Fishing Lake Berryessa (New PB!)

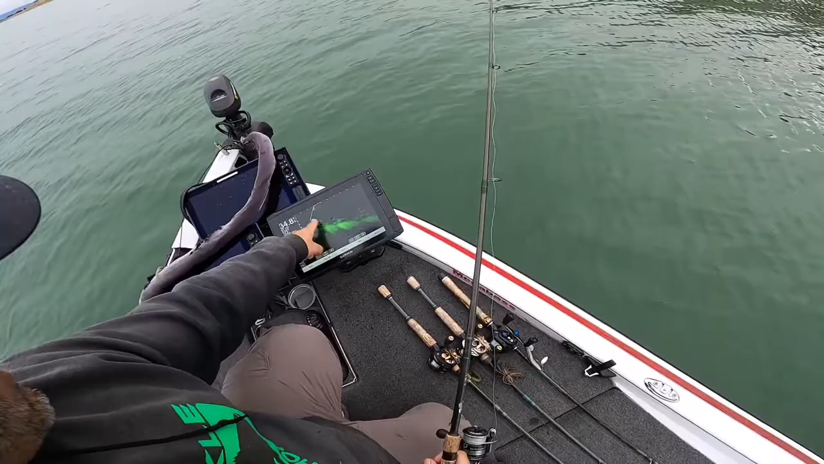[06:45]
See them swimming? Yeah. So if they're that way, right where that. Wait, where is that fish finder put down?